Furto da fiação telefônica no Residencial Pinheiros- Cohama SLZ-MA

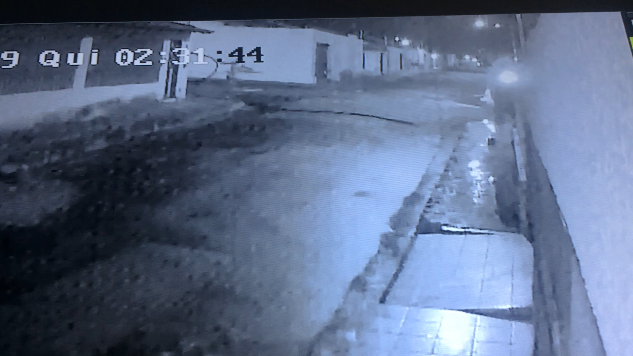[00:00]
Se embaixo aqui ó, já é o fio que eles passaram pra depois recolher ó,
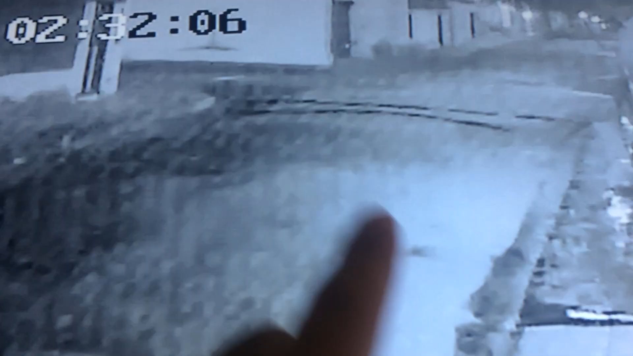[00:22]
observa aqui que ele depois ele desce sentido a minha casa e a casa do capitão Otávio e volta posteriormente acho que ele vê alguém e corre e depois ele volta